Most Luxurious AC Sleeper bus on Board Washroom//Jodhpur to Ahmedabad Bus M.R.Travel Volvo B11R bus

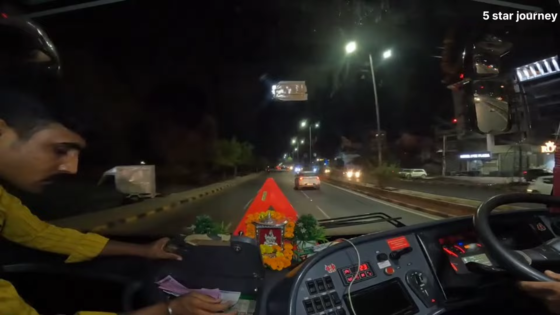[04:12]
फिलाल हम लोग निकल चुके हैं बोडिंग पॉइंट से बास्नी मंडी मोड से दस बच के 33 मिनेट हुए है यहां से बिल्कुल राइट टाइम पर गाड़ी निकल चुकी है कि है एमधाबाद की तरफ
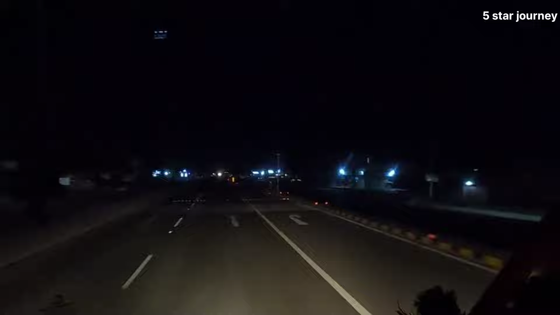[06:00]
बागी निकल चुके हमारे देस्टिनेशन पॉइंट याने की एमदाबाद की तरफ के जिए सकत 175 aoगे का बंद निरना इपने
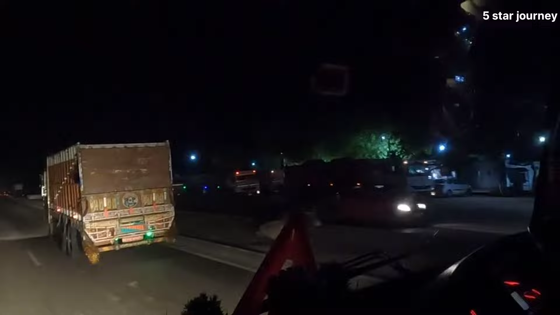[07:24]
तो भाइसाब फिलाल हम लोग पहुचे हैं ओमना के इस्तान के इधर इधर पाली रोड पे ओमना जी का इस्तान है अजब आपाला हम राद एस्तान है कि गर्डिय करिए एक दो थांता है
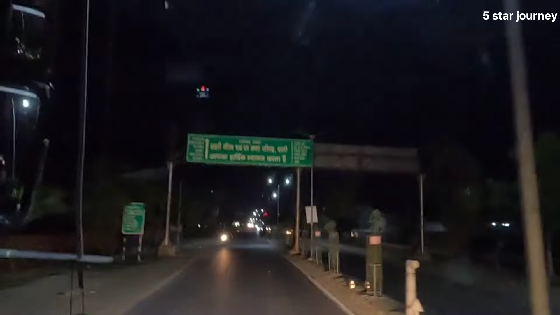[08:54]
तो फ्रेंड्स हम लोग पहुंचे हैं पाली और बात करें टाइम की तो टाइम हुआ कुछ साड़े ग्यारा जोदपूर से निकलेते साड़े दस
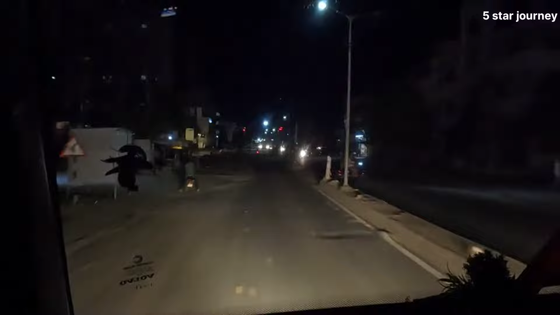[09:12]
बजे और पाली पहुंच गये साड़े ग्यारा एक गंडे एक गंडे के डायरेक्शन में जुद पाली का